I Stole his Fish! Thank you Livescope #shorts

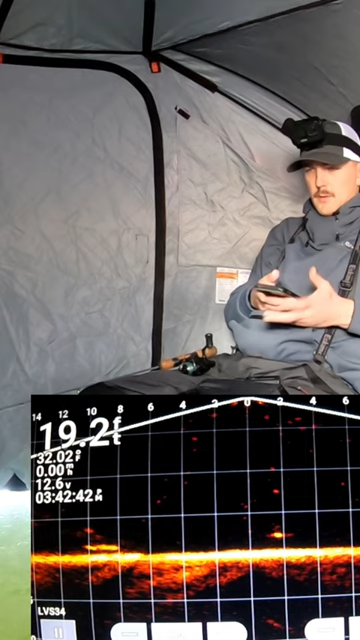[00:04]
huge fish right under you huge fish under you I see him bottom there's another one under me